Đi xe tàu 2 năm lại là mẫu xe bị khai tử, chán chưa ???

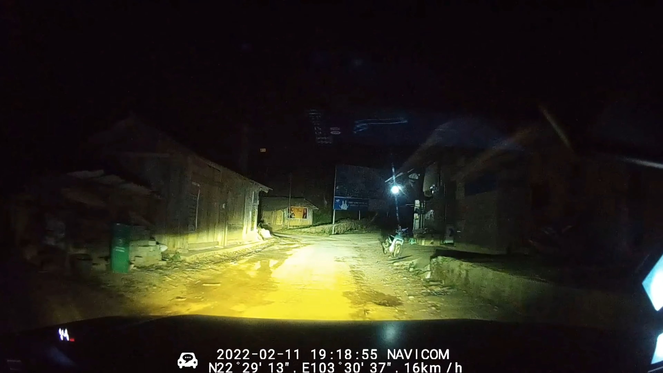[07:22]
bạn đi đi đến một cung đường lại bạn chưa hề biết gì về con đường đấy là cái thứ nhất cái thứ hai là buổi tối cái thứ ba là trên xe đây các bạn có thể thấy đây xe đồ nhà mình đấy gần như cái khoang đằng sau này hai đứa nhóc nhà mình ngồi ngủ chỉ đủ đúng chỗ của hai cái ghế của nhóc tôi còn chưa tính đến đồ ở một camping nhà mình để đằng sau phun đồ rất là lặng nó ở trong trong